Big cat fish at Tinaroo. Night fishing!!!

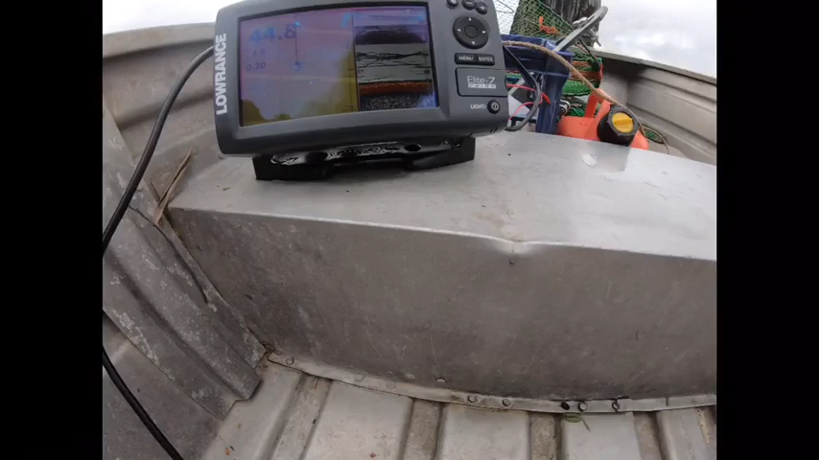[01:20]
So yeah, my friend gave me a sounder, and I got all the adjustments for it,